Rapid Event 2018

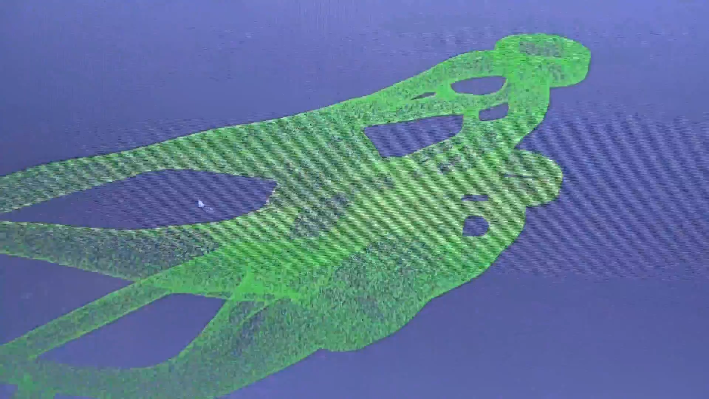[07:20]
So there's just a few spots I kind of missed on it.
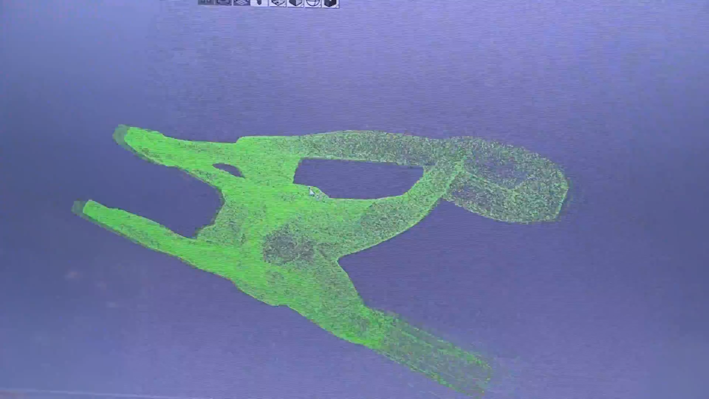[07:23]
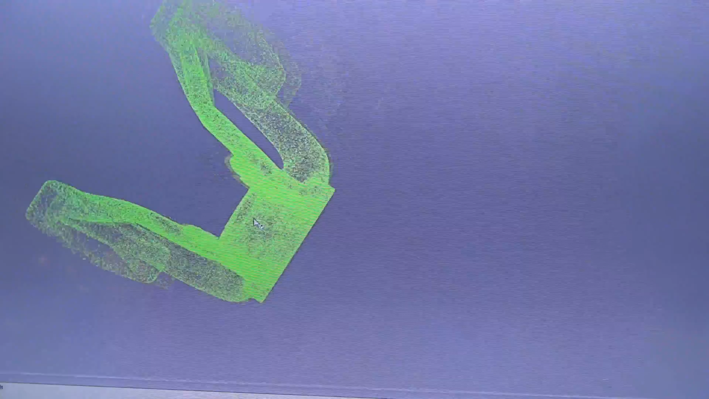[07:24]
Like, you know, I could have done a little better job right there.